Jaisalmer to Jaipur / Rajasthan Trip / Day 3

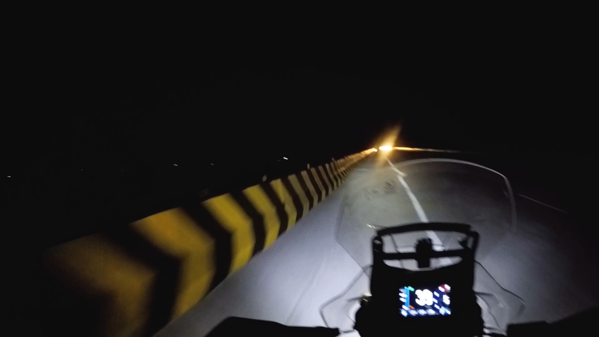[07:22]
लेकिन मुझे ऐसा लग रहा है कि हमें नीचे से तो नहीं जाना, मुझे लग रहा है ये वाला हाईवे है क्या नीचे, नहीं है।
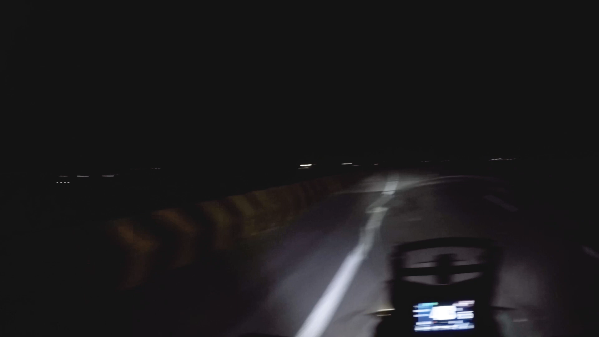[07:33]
सिग्नल आने में टाइम लगता है। नहीं है नीचे रोड नहीं है।
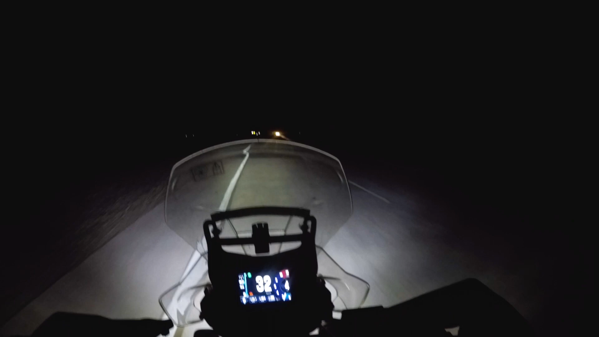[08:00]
हम लोग पहुंच गए थे अराउंड 12:30 और अब इतना डार्क हो चुका है तो कुछ दिखाने को है नहीं, और मैं वीडियो को होटल में नहीं एंड कर पाई, मैं भूल गई, तो कोई बात नहीं, मैं इसी के साथ मैं आपसे मिलूंगी नेक्स्ट वीडियो में।